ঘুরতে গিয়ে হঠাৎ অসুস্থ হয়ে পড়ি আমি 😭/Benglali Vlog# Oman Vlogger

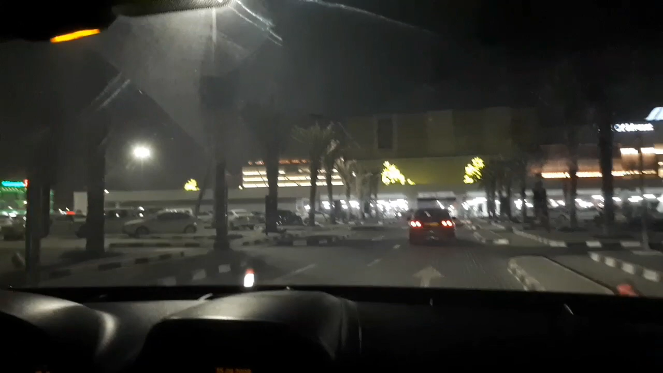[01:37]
আমরা এখন চলে আসলাম মাসকাট মলে, আর এই মলটা কিন্তু আমি আপনাদেরকে আরও একবার দেখিয়েছিলাম।